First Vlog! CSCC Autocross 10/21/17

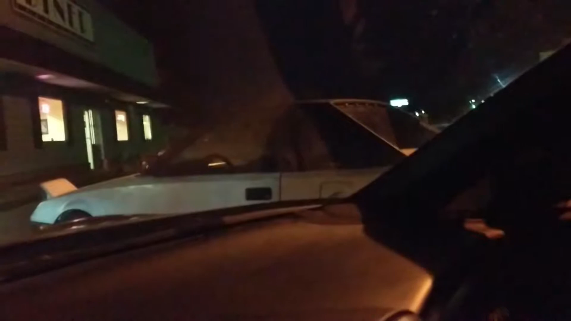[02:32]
Just bought it like a month ago. We're very excited. It's still dark out. I think he's the only one here, but we're about to get to it. It's gonna be fun.